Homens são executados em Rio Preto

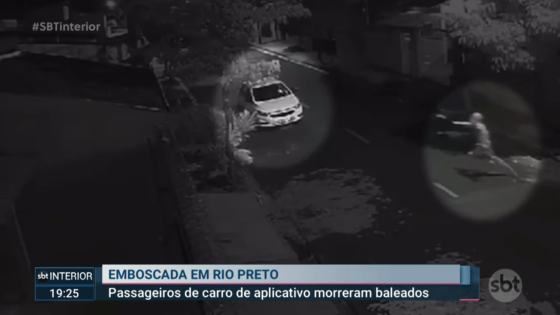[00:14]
As imagens do circuito de segurança próximo ao local do crime, no bairro Santo Antônio, mostram toda a ação. Uma das vítimas, segundo informações do boletim de ocorrência, Thiago Abreu da Rocha,
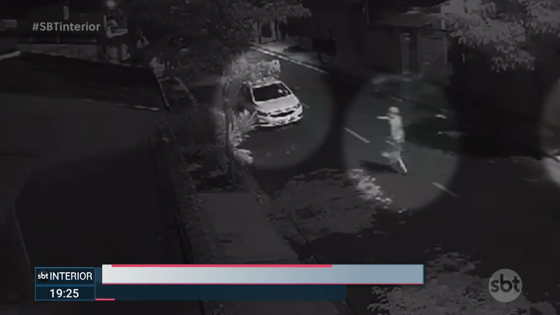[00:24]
de 17 anos, desceu de um carro de aplicativo, acompanhado de outro rapaz ainda não identificado. Neste momento, dois suspeitos saíram de trás de uma árvore e começaram a atirar contra os dois. Thiago foi atingido por vários disparos, caiu no chão e morreu no local. A outra vítima saiu correndo e depois embarcou no carro de aplicativo.